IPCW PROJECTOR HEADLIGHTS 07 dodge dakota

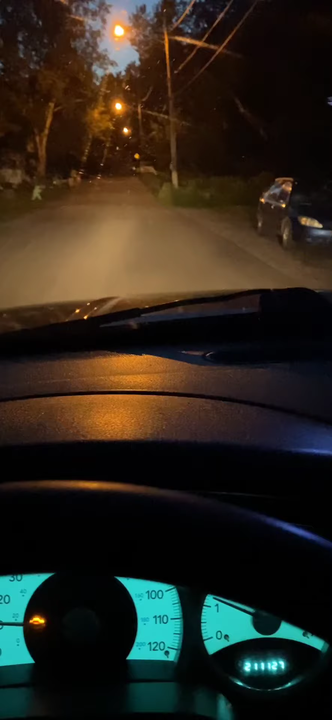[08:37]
it's not supposed to record and drive me yeah yeah yeah yeah i can hear the bitching right now and then you wake you recording i'm crying fuck you this is my low beams just so you know that's high beams low beams i don't know i think they're pointed pretty decent still a little high compared to what i'm used to but
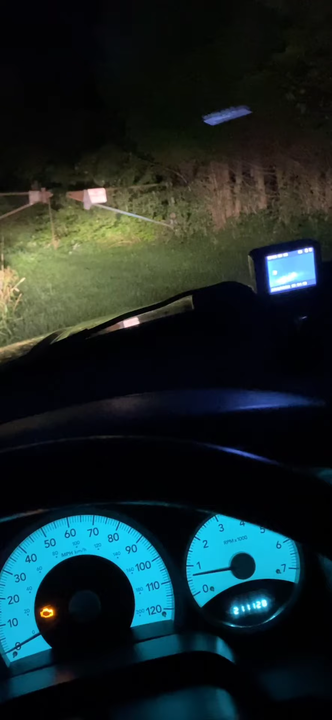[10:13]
yeah that's that's not bad at all
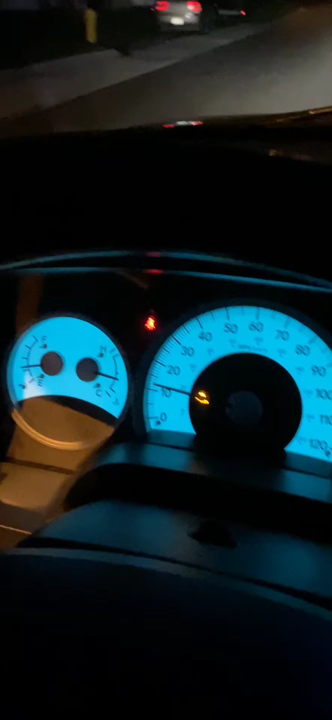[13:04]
it's pippy pip pip let's turn the dash lights off looks pretty decent hey guys all these fucking street lights oh we'll cruise for another second or two until we get pulled over
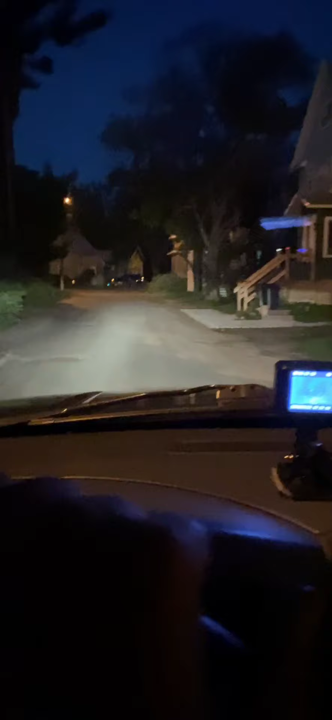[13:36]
when you get close enough but when you're a ways away it it really shines down the fucking road like the low beams really don't but the high beams do trying to look for the dark alley and shit but we ain't got one really got too many weirdos out here so they put street lights up oh i'm not liking that i can't see around corners when i turn that's nasty that's not very good at all